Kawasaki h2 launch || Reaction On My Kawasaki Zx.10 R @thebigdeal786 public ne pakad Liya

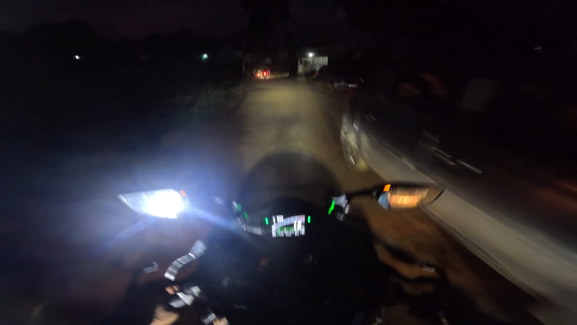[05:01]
गाइस यहाँ सीन हो गया, आगे ट्रैक्टर ने फंसा दिया यार। एक तो इतना गंदा ऑफ रोड, ऊपर से ट्रैक्टर ने फंसा दिया यार। फक